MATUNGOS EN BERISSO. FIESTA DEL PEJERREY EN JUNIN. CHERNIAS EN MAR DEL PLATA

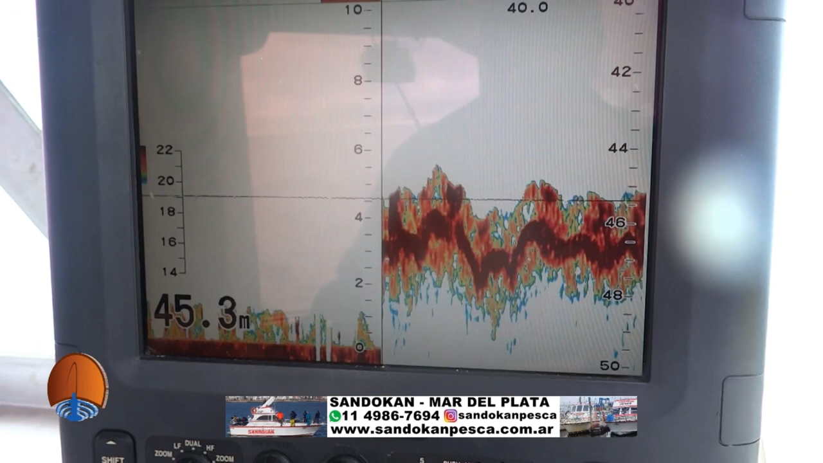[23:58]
On screen: depth 45.3 m
En esto que es una pesca de altura, vamos a mostrar. Este que está acá, que están viendo ustedes, es el fondo.
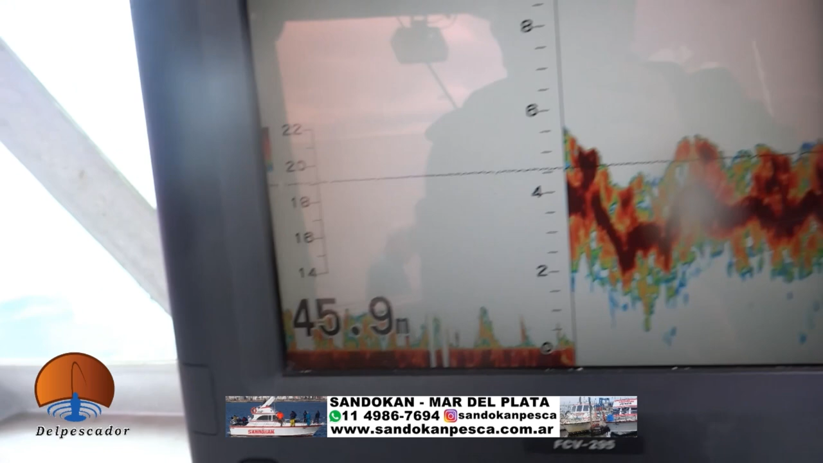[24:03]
Vamos a 45 metros. Este es todo el pescado que está arriba de la piedra donde estamos buscando.